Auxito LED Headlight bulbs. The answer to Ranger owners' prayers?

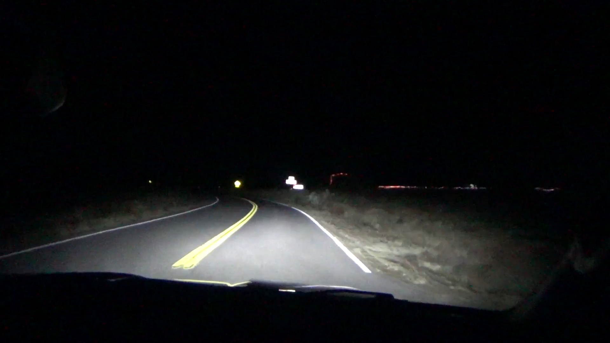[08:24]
As you can see, the beam pattern is a little bit softer. The Morimoto beam pattern was very jagged. It's not true with the Auxitos, and they're still plenty bright. I think they're probably at least as bright as the Morimotos. And more importantly, they fit with the dust covers closed. So here is what the fog lights look like. They take over a little bit more on the road.
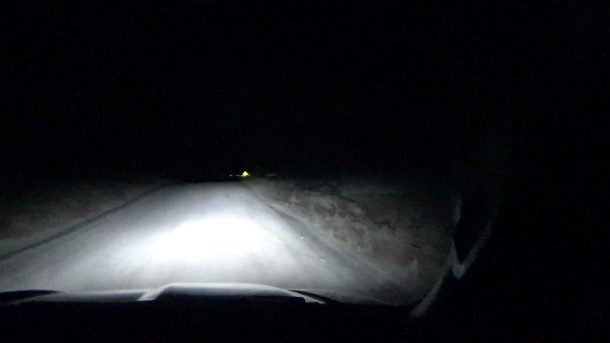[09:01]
And just for grins, here is what a Brad Crescent's little hill. The high beams look like. We'll have to replace those two at some point. You can see those are still stock because they're not that very bright white color temperature.